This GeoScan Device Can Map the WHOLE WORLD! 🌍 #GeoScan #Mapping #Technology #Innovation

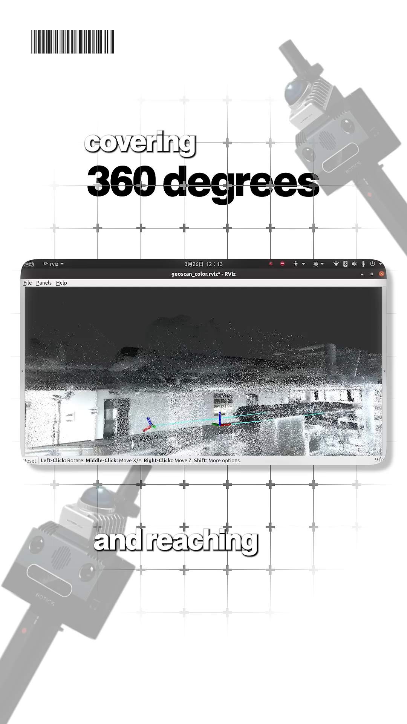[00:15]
And all that data turns into a live 3D color point cloud right on the screen.